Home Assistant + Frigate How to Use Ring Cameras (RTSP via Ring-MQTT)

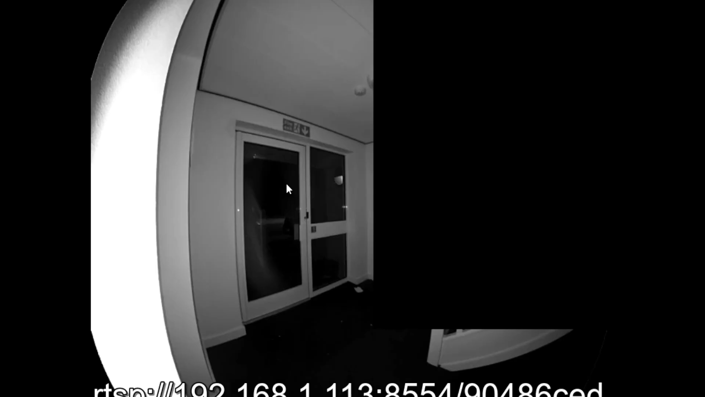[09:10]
That's something that might catch you out because if you're using it externally, you have to change it to the IP address.